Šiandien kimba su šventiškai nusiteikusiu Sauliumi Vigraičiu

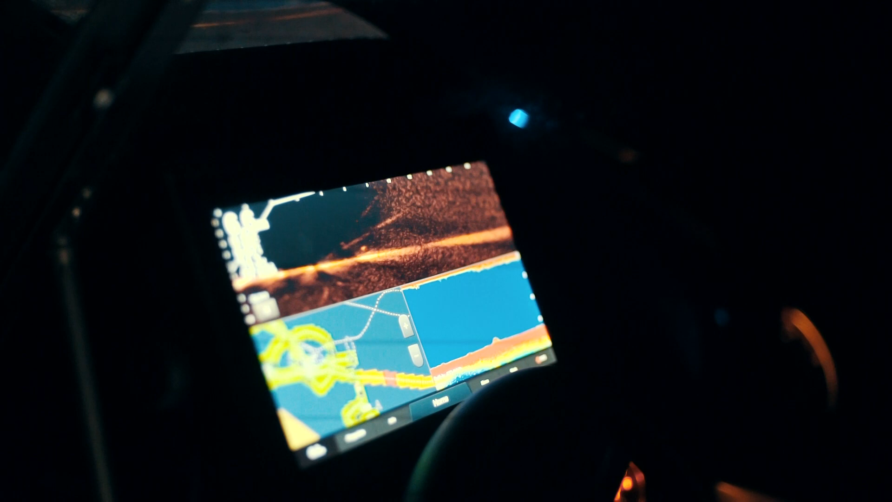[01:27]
Pažiūrėjau, kas ten buvo, kas ten su to šuolis matėjai.
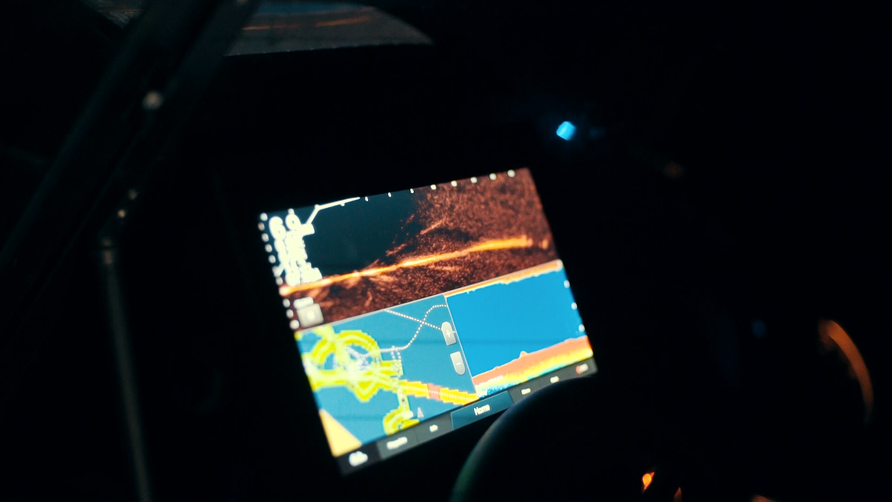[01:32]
Lauk, čia aš nesuprantu, kas čia.
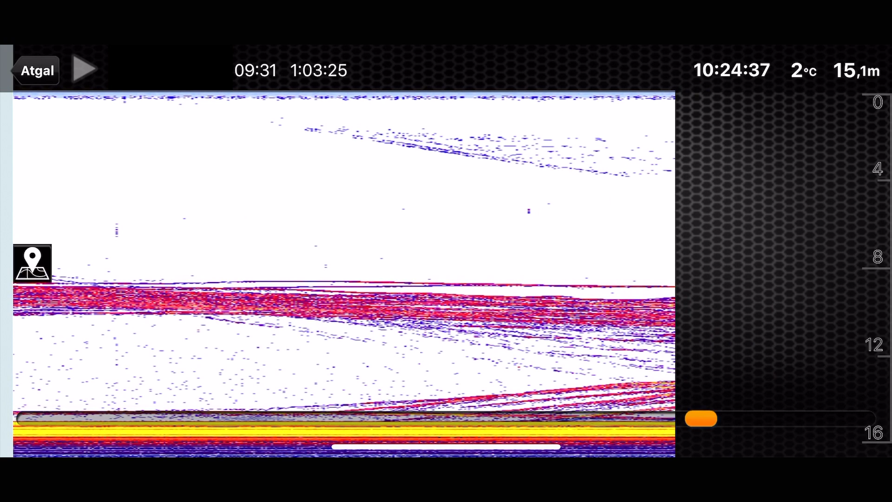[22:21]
On screen: depth 15.1 m, water 2°C
dideli ryškus, net į geltonumą simboliai ir vaikos ir kaip iškanda atrodo toje vietoje, matot, dygelių polka išryja, jos išsilaiko, išsilaksto. Aš čia vos nenuvirtau ant žemės,
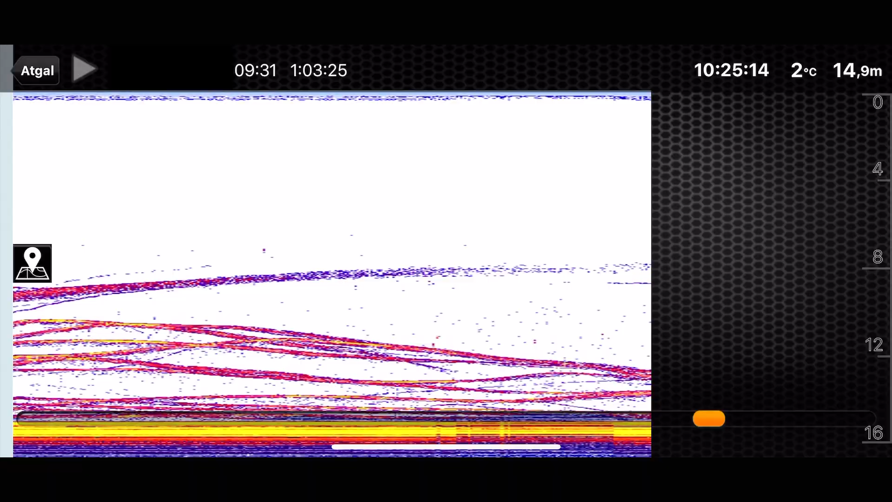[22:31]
On screen: depth 14.9 m, water 2°C
matys tokius vaizdus, pradėjau čia kilnotą meškelę kaip atrakės. Bet tuo metu nesuviliojau, net tas galvojimo, tamai avižėlės nesidomėjo.
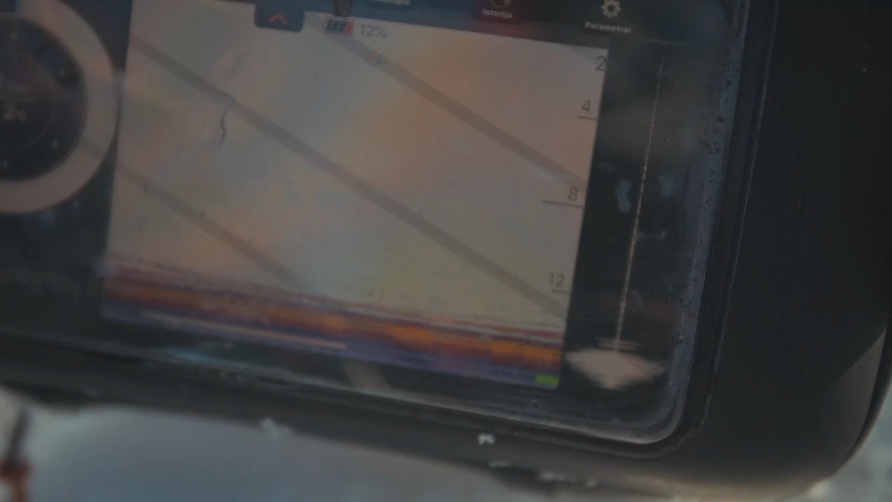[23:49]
Nekyla, nelinkiu vežo. O, kyla taip pas mane.
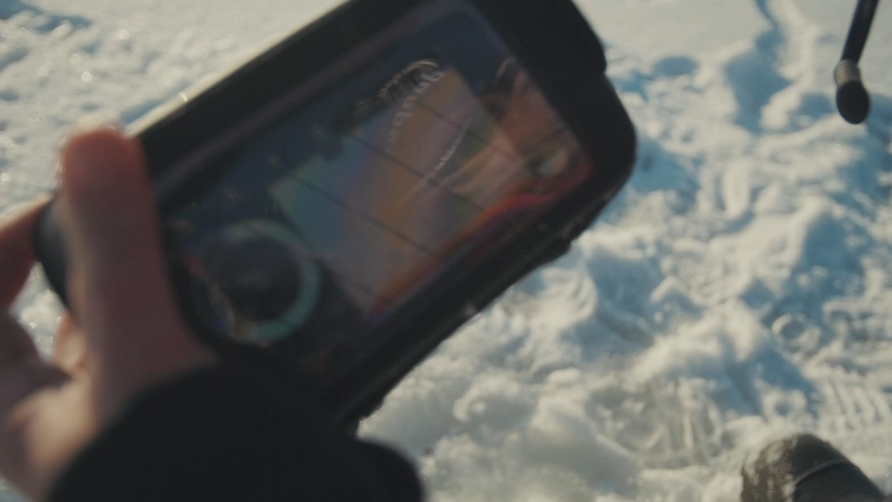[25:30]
Nu, tokia jinai ne iš tų didžiųjų, bet man atrodo, kad ant dugno ten, matai, taip kartojasi raudonos linijos.
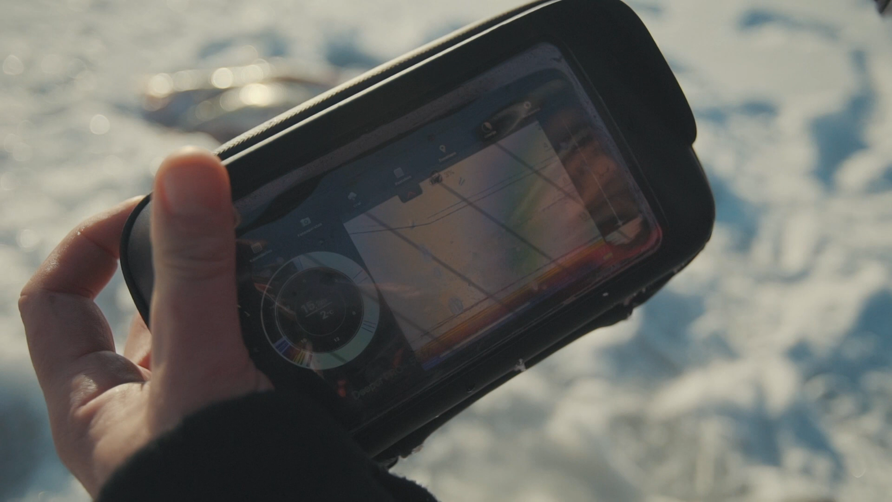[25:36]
Tai dar yra. Ten ant dugno irgi. Ir čia visas veiksmas vyksta ir vėl atsirado vadiglių būrys. O, pažiūrėk, apačioj irgi.
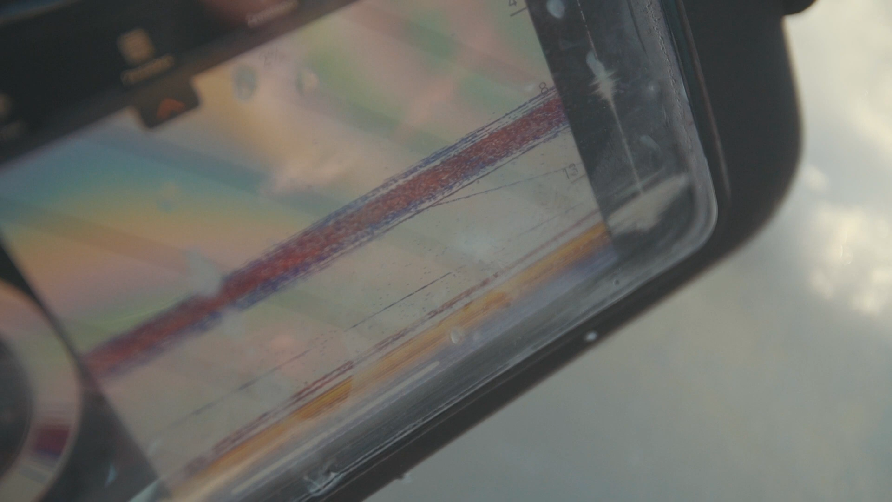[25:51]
Iš apačios jie tuoj važiuoja kyla prie tos dyglės, prie tų dyglių.
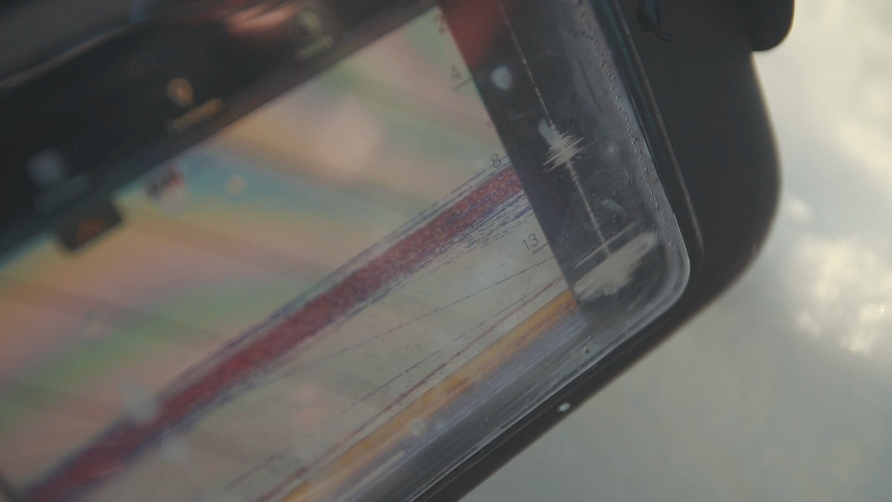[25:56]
Nu, op, matai, leidžia savižą mano. Op, stabdau.